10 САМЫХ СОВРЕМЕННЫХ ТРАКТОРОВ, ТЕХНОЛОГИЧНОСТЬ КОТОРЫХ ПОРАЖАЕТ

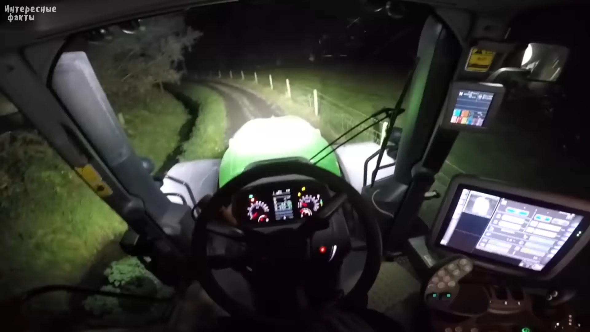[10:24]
12 фар освещают обширную территорию до 500 квадратных метров вокруг трактора, а дополнительные 4 ксеноновые фары дополнительно увеличивают видимость в поле.